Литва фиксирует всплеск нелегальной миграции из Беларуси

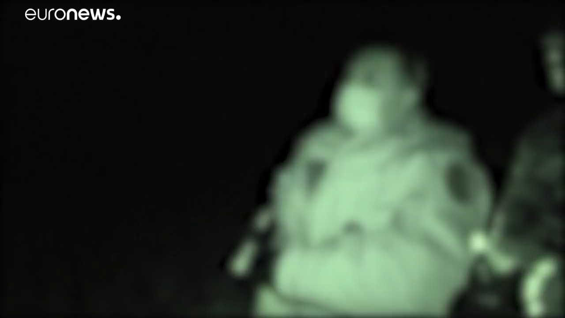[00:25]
Этот молодой нелегал боится преследований на родине.
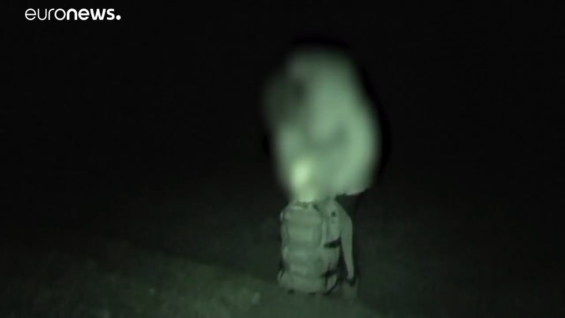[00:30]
С собой он взял только самое необходимое.